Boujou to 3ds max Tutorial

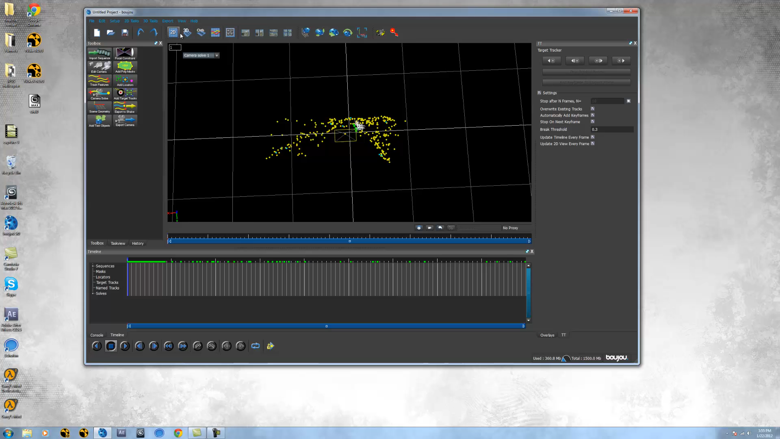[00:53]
up here and it thinks that these tracking points are going into the plane so basically it's thingy it's like a bird's eye view so we have to define our scene. So let's go to scene geometry over here and the first thing you want to do is find two points that will be good for the x-axis.
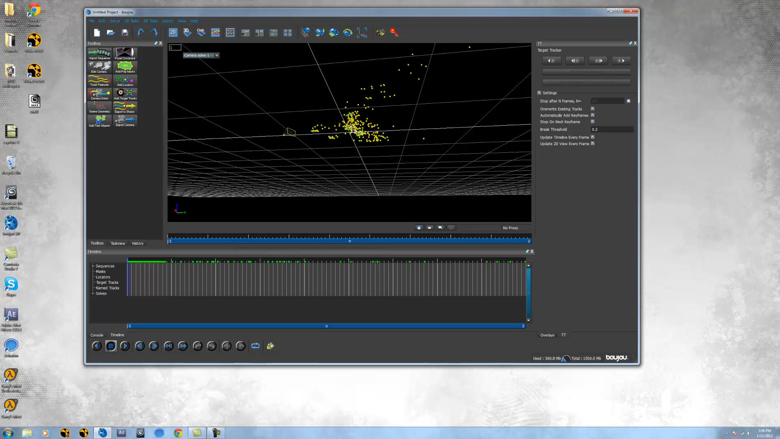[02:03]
Not too many of them are scattered around. But you probably should define more but just for the sake of time I'm not going to do because the scene looks fine the way it is.